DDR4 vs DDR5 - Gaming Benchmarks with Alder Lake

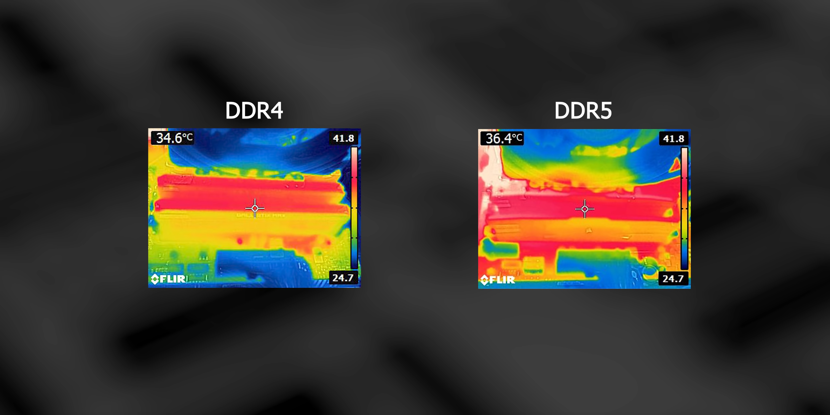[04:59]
on-module additions like the power management IC should have led to higher temperatures, right? Well, actually, no. As you can see from our imaging, DDR4 and DDR5 modules end up producing about the same amount of heat.